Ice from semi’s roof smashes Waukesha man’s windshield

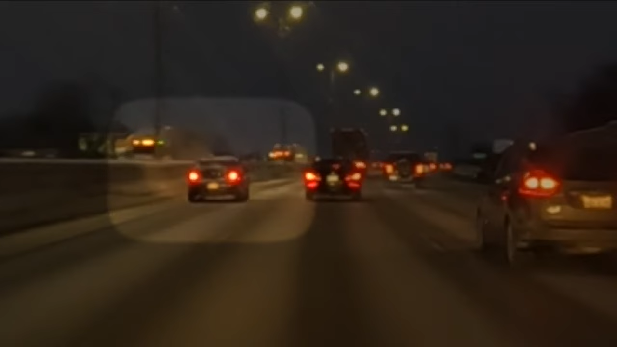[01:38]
And we saw pieces of icy snow flutter off the tops of two different vehicles, much smaller than what Nick experienced.